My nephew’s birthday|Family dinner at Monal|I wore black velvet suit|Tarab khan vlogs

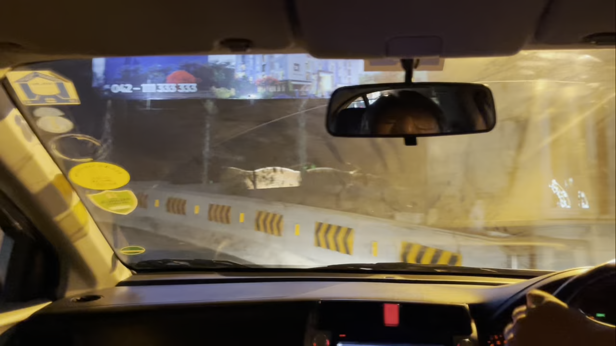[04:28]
اسی exact timing پر پہنچنا ہوتا ہے تو تھوڑے سے ہم لیٹ ہو گئے تھے خیر ابھی ہم جا رہے ہیں اوپر کی طرف
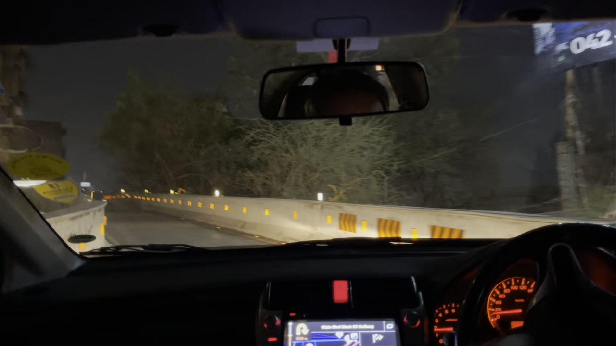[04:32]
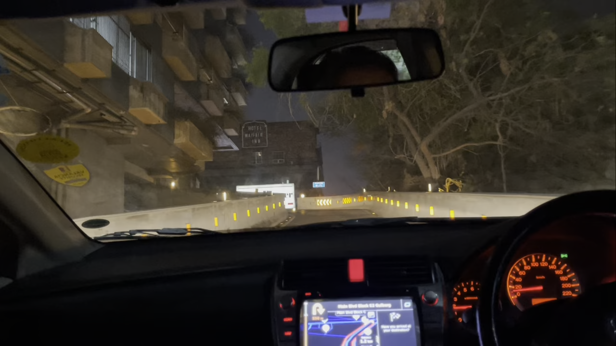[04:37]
منال کے لیے جب بھی یہاں آ کر یہ چڑھائی کرنی
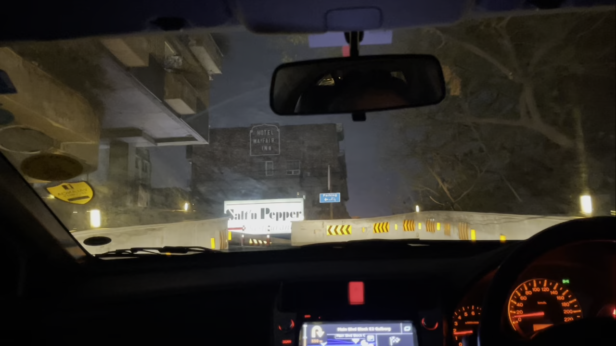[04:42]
پڑتی ہے نا مجھے بڑا ڈر لگتا ہے مجھے ویسے بھی پتا نہیں کیوں انچائیوں سے چڑھائیوں سے بہت زیادہ ڈر لگتا ہے